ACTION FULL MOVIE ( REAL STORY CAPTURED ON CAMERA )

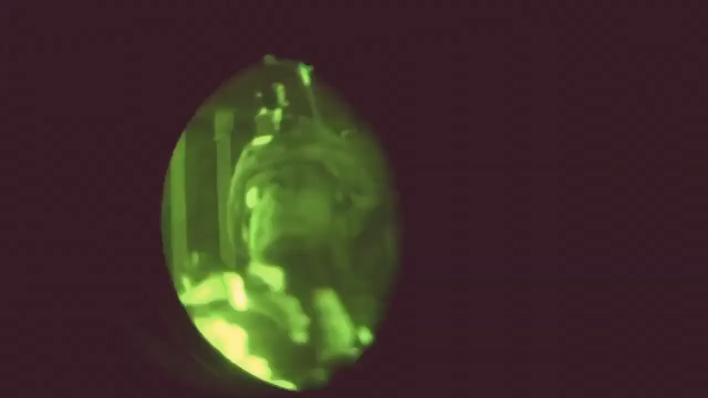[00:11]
Copy that, 206. Looks like we're about two clicks from the LZ.
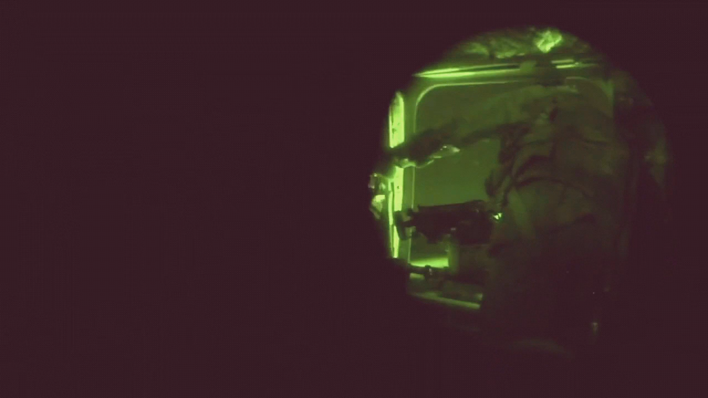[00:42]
I see a lot of trees on that ridgeline.
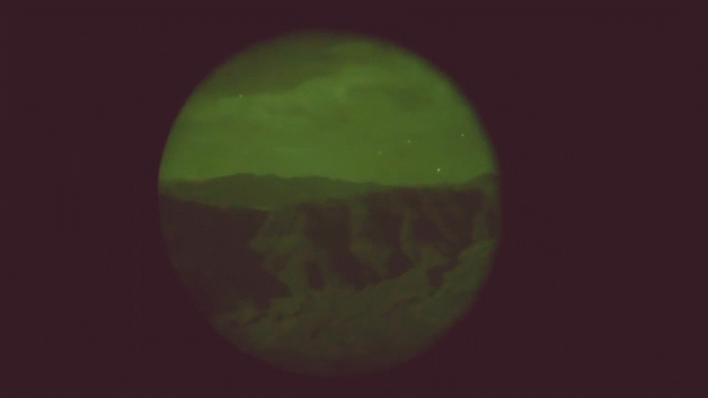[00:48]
What the pilots were trying to do was back in with the ramp down, put the lip of the ramp on the rock ledge,
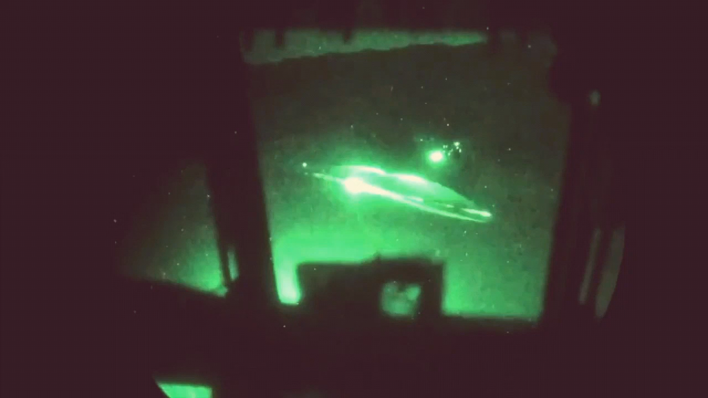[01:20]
Keep it steady. Keep it steady. So we were teetering there.
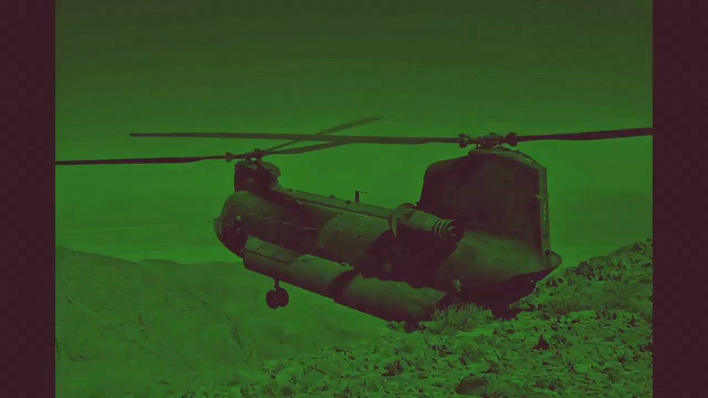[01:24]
They kind of started drifting aft.
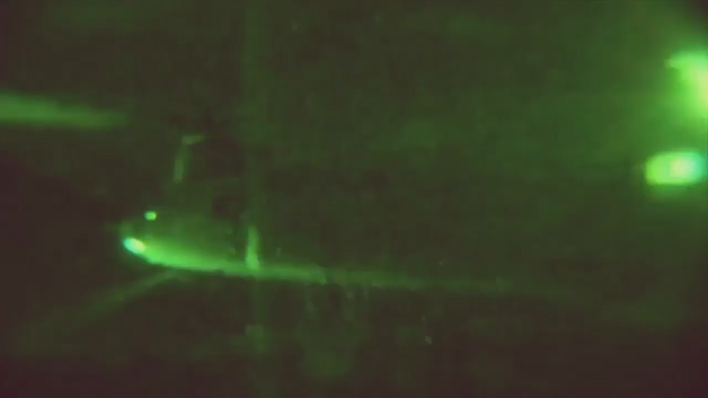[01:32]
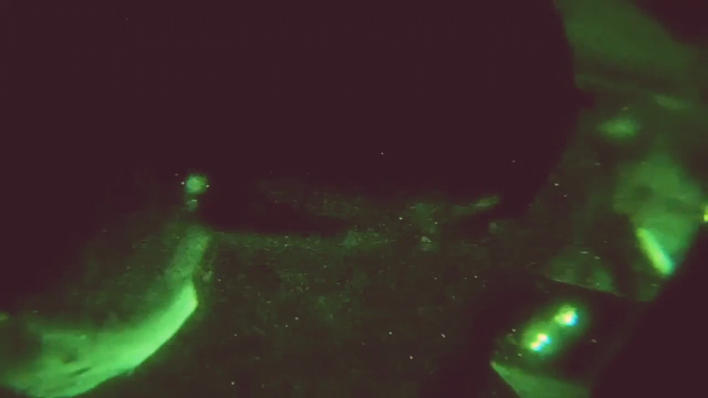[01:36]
Coming awful close to that tree line, Colossal 3-1.
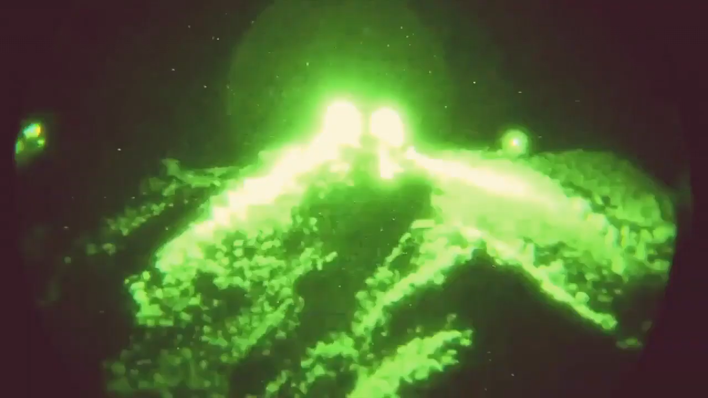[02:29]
The aft rotor system hit a tree,
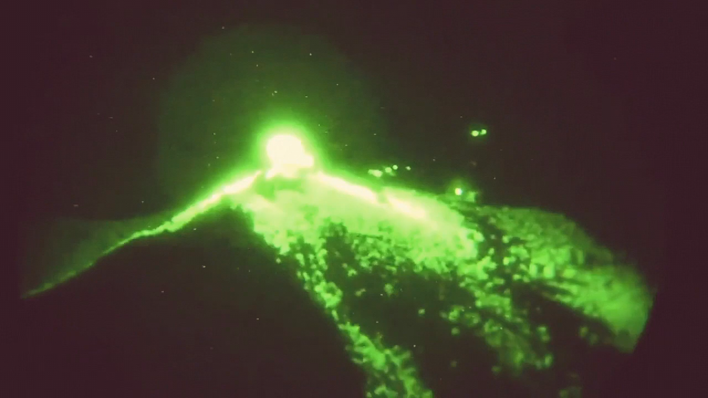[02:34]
causing the forward and the aft rotor system to collide and completely tore apart the entire helicopter.